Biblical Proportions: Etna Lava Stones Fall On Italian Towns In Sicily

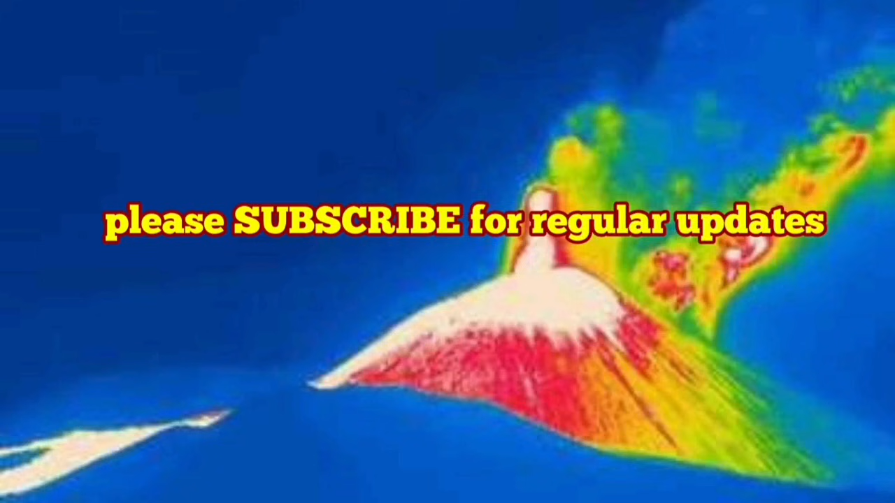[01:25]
you can see the of course the tip of the volcano where the eruption is happening is hottest you can see the of course the Thank you.